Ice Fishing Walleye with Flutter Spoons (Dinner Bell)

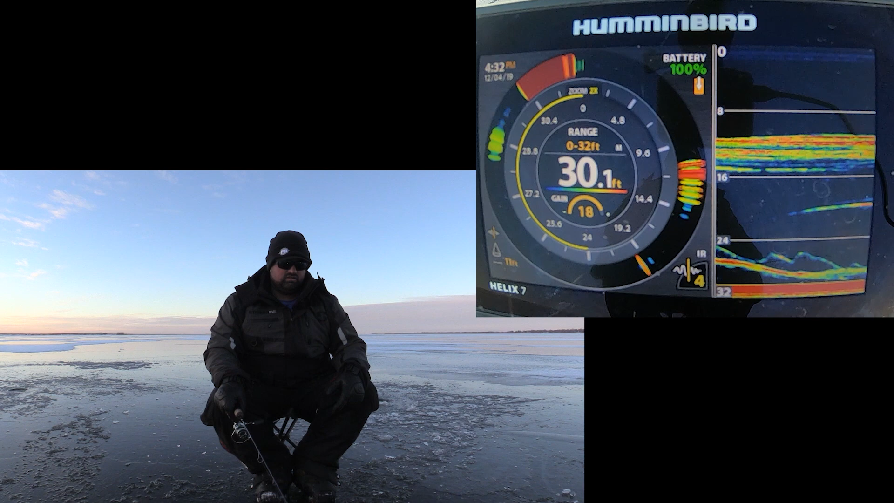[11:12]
On screen: depth 30.1 ft
Oh, it's coming back. Let's see what it does here. Very, very flighty. Oh, here it comes. Here it comes. Yep, that was, I was gonna say, that mark just seemed, even though it was up about 3-4 feet off the bottom, it seemed a little bit too big of a mark for a Cisco.
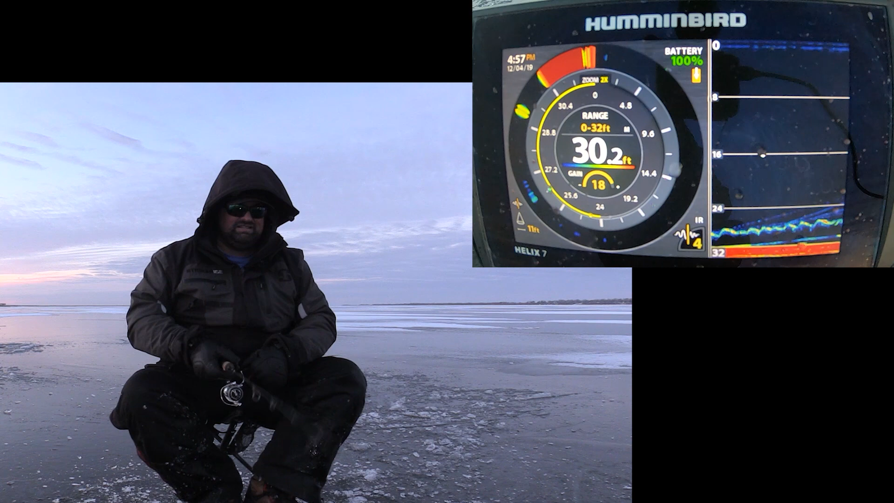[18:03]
On screen: depth 30.2 ft
Always. You're constantly learning more, figuring things out, right? Like I'm jigging this, like I said, 3-4 feet above their heads, and they're coming up and it's weird because you can tell they're coming straight underneath it too, right? Because the way that they're taking the hook, they're not like hitting it at an angle sideways. They're literally coming straight up at it. See, look, here he comes again. And as they're gaining speed, I'm starting to pull it away a bit, but it's like, it's been hard to even detect the bite. Like, look at, here he comes again.
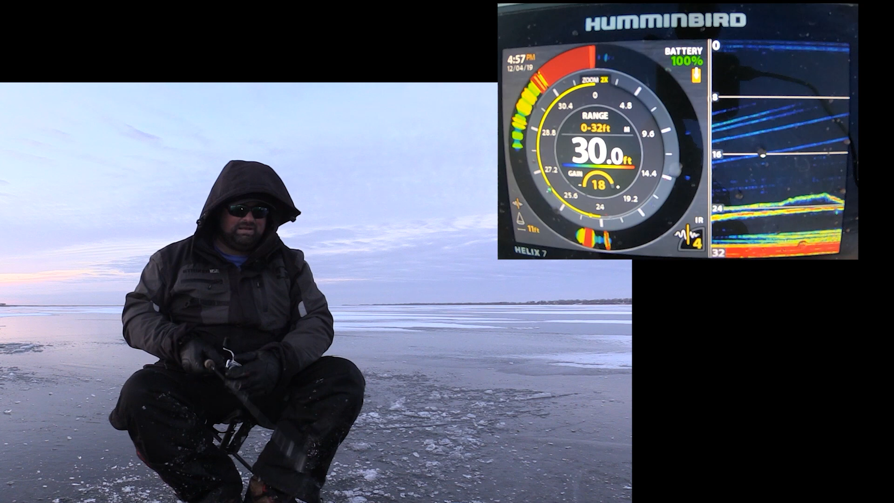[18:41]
Now this doesn't always work like that. But you know what? I know that's a smaller mark. I'm gonna drop it right past them to the bottom because there's a bunch of stuff going on there right now. And I'm gonna take my chance. Like, look at the screen right now. I don't even know what's down there right now. If it's Cisco's, if it's bait, school, walleye, what? But we're just gonna jig frantically and hope that the biggest fish of the bunch picks it up off the bottom or something. Honestly, that fish was on longer than I thought. It's just the way that they're eating it. It's really hard to detect the bite.
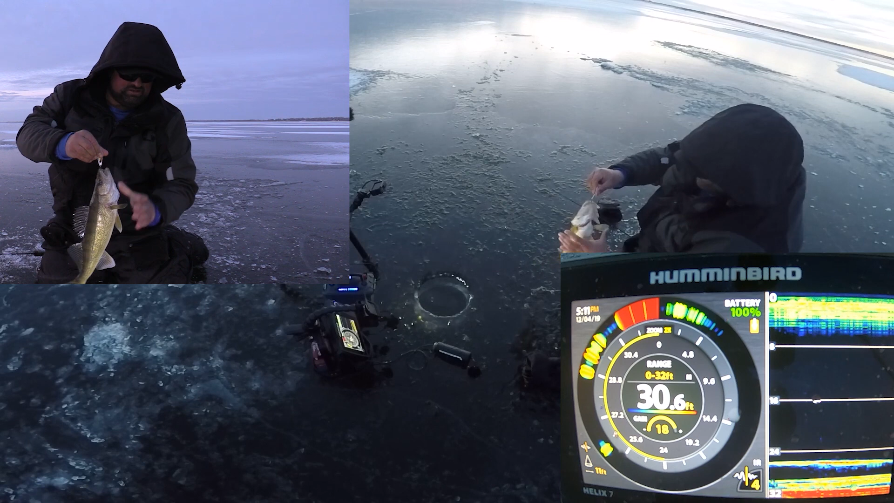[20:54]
On screen: depth 30.6 ft
I know my transducer isn't in, but it's still reading just off. Look at the screen. Holy. You guys, it is just a... There's walleye everywhere right now.
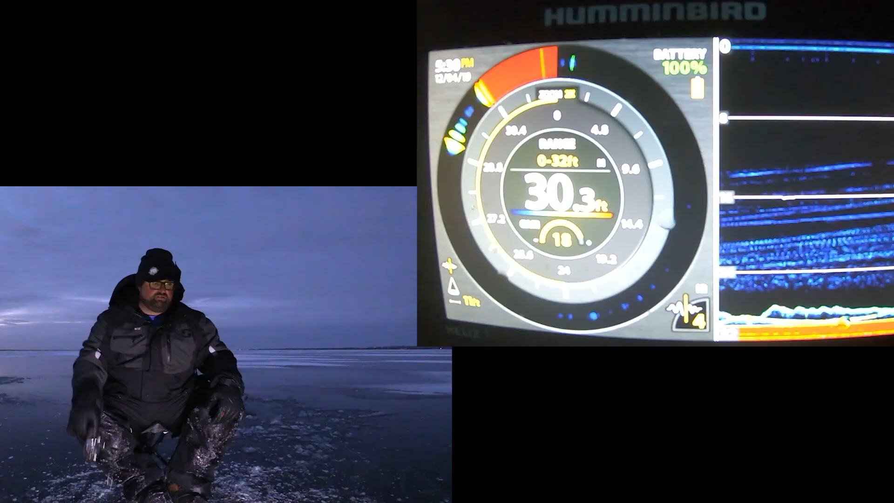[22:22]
On screen: depth 30.3 ft
Little guy. They're just coming off the bottom. It's non-stop.